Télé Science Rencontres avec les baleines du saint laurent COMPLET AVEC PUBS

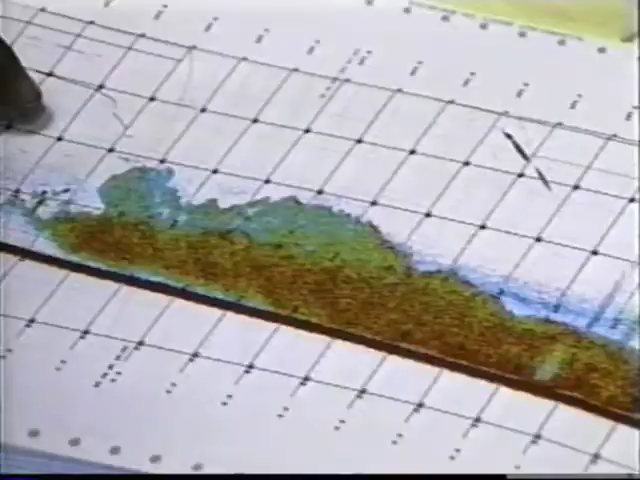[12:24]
d'eau avec des ondes sonores et repèrent les concentrations de crustacés et de poissons.
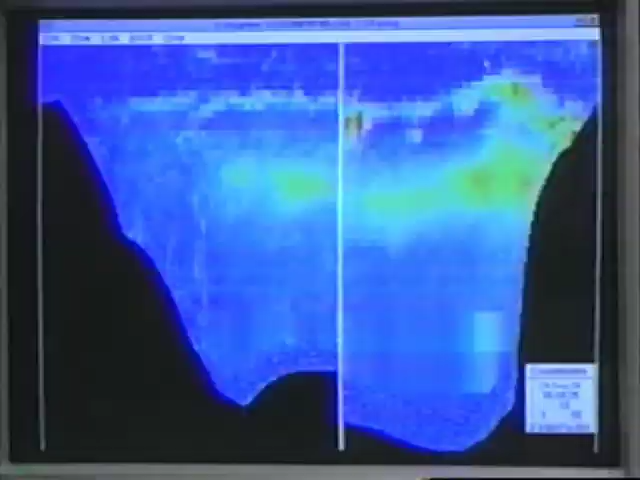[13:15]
Ils peuvent ainsi évaluer et cartographier la nourriture qui est disponible pour les baleines.
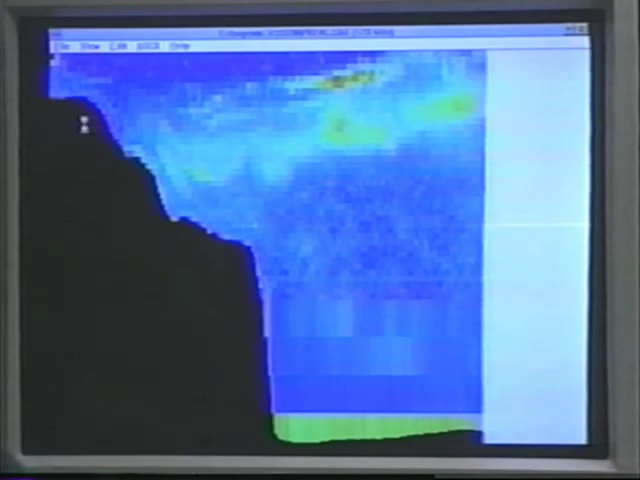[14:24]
L'accumulation de krill dans des secteurs précis de la fosse sous-marine du chenal laurentien entraîne inévitablement le regroupement des prédateurs de ces petits crustacés. Les rorquals communs profitent de cette abondance de krill et de petits poissons pour refaire leurs réserves d'énergie.